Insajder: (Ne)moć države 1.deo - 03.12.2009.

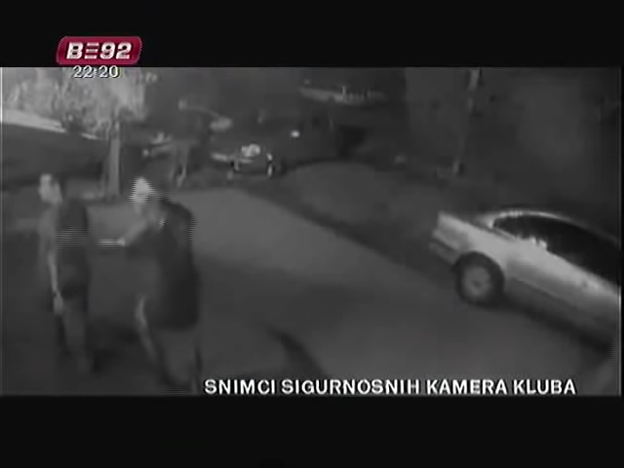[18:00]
Pošto su već nekoliko puta dolazili i maltretirali zaposlene, radnici obezbeđenja nisu hteli da im otvore vrata. Što je kod grupe predvođene Dunićem izazvalo reakciju da siglama gađaju lokal, ali i pucaju iz pištolja. Cijeli incident je snimljen video nadzorom restorana.